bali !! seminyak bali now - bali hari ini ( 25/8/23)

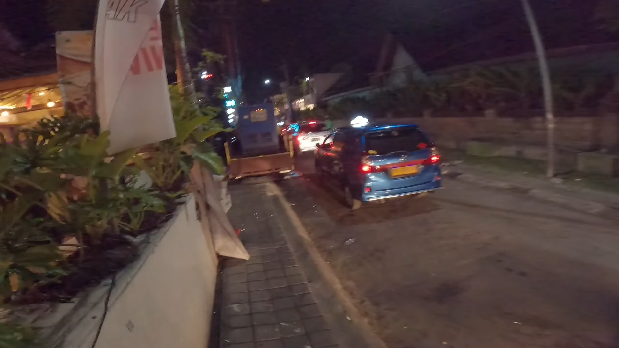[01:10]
Inilah suasana di kawasan menuju Meksikola Bali.
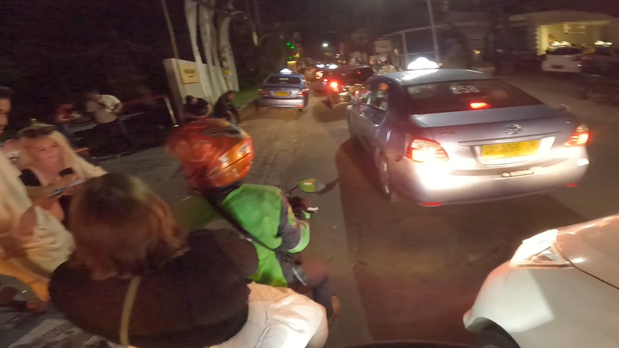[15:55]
karena di sana biasanya wisatawan-wisatawan sangat ramai berkunjung di naik klub sisi Klub Bali. Lalu sebelah kiri kita ini adalah Red Ruby di Jalan Peritengah. Oke, kita mau permisi dulu sama Bapak ojeknya ya.
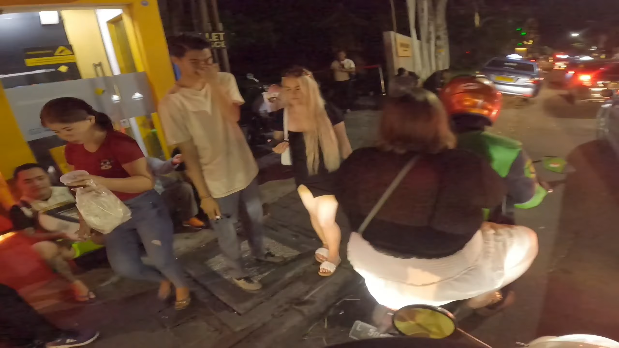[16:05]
Kita mau lewat dan mau kita menuju kawasan dari sisi Klub Bali. Ini sangat ramai dan macet sekali sobagaskan. Inilah suasana di Jalan Peritengah, tepat di kawasan dari sisi Klub Bali. Sangat ramai dan driver juga ada taksi,
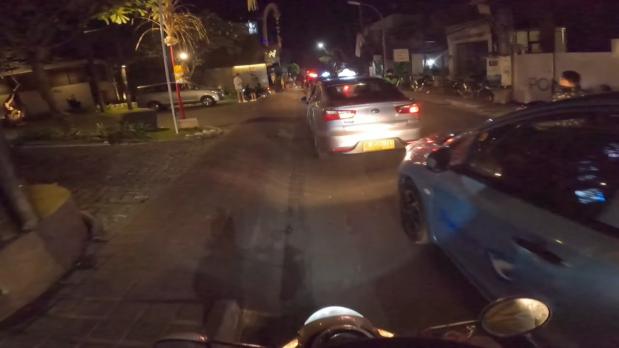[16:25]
ada gojek juga yang lagi menunggu customernya di kawasan dari Jalan Peritengah ini sobagaskan.
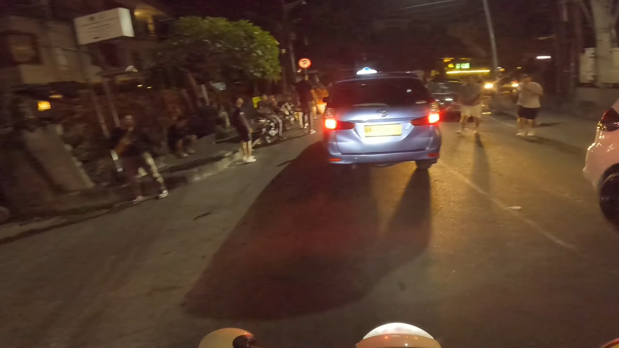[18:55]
Suasananya sangat ramai dan pengunjungnya juga mulai bertambah.